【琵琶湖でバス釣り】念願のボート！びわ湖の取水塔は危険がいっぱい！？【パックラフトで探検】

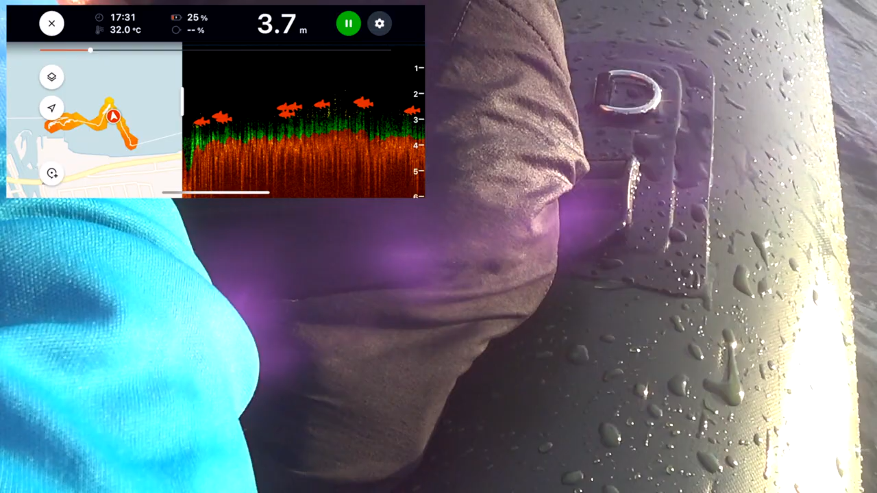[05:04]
On screen: depth 3.7 m, water 32.0°C
あ、結構この取水塔からのブレイクラインにすげえ映る。
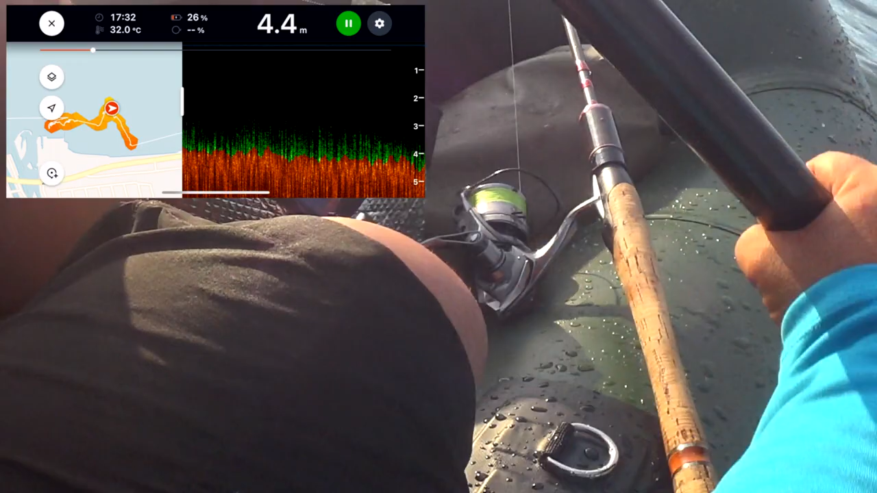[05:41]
On screen: depth 4.4 m, water 32.0°C
4.9 メートルとかのラインにすごいベイトが映ります。
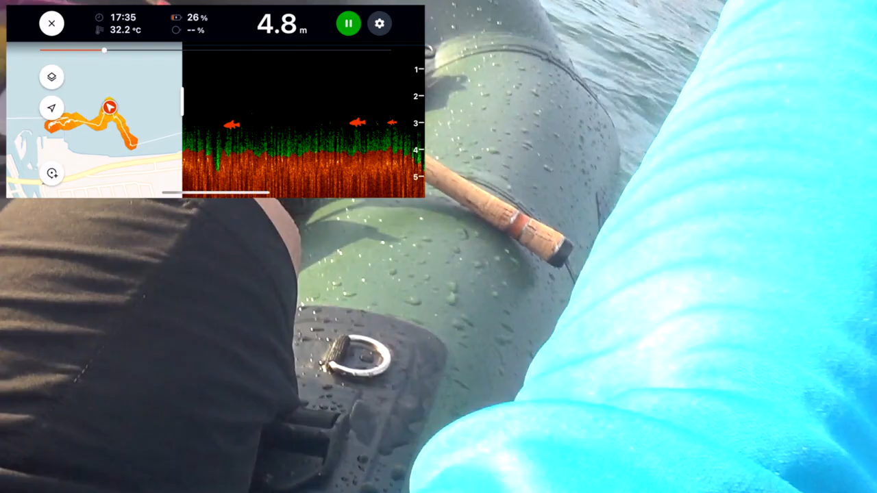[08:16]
On screen: depth 4.8 m, water 32.2°C
お寺流しを。ほっ、そして
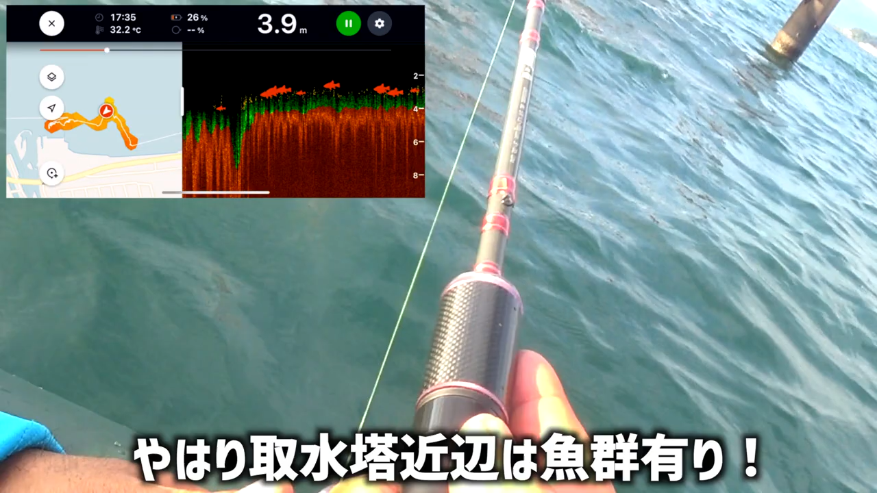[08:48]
On screen: depth 3.9 m, water 32.2°C
5メートルぐらい。沈めてる間に行き過ぎちゃわないように
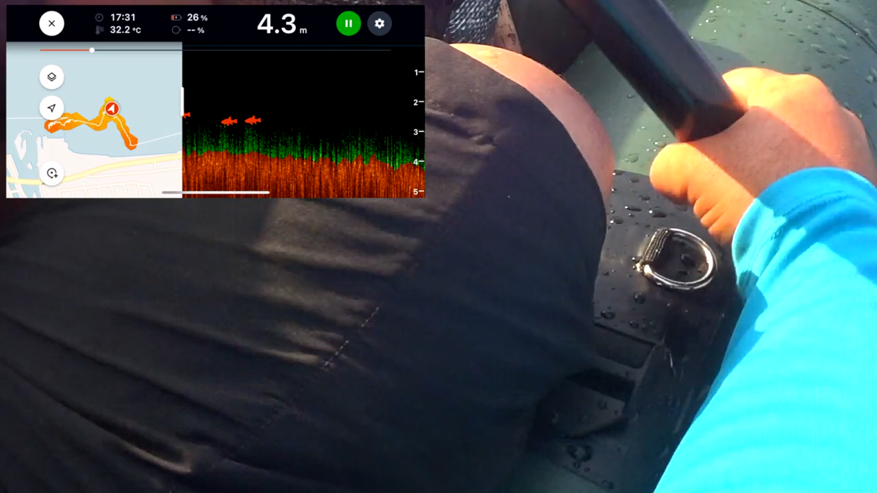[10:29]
On screen: depth 4.3 m, water 32.2°C
すげえ魚映る。すごい魚が 3.8 メーターラインに映ります。
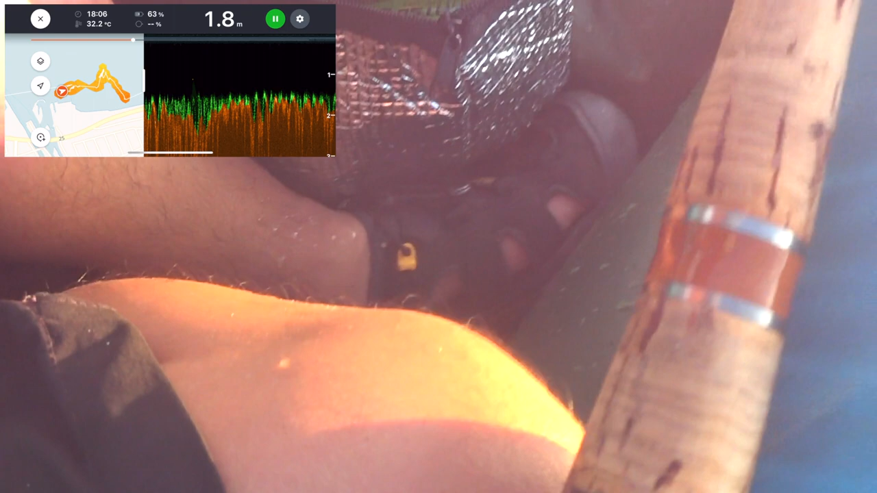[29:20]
On screen: depth 1.8 m, water 32.2°C
と、ベイトはいない。水深バッチリ、ベイトいない。でもサギは何かを狙ってる。
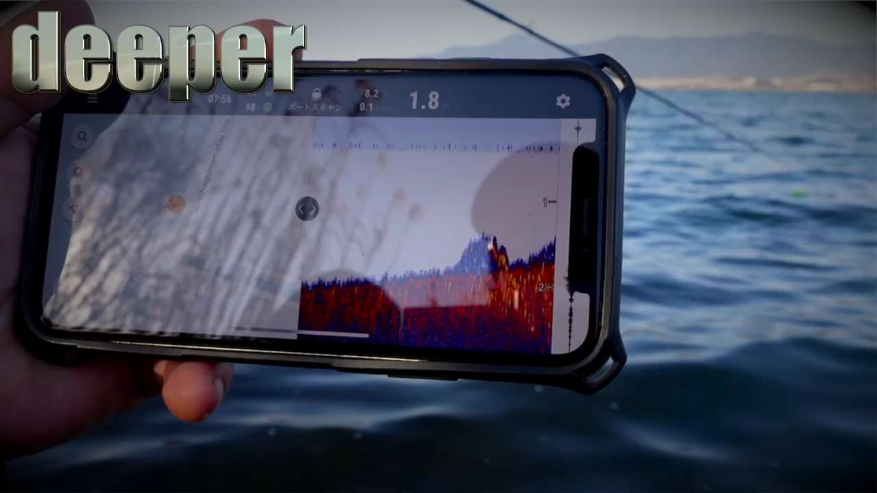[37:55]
ディパ魚群探知機だったら岸から水深水温測れちゃいますよ。詳しくはウェブサイトをご覧ください。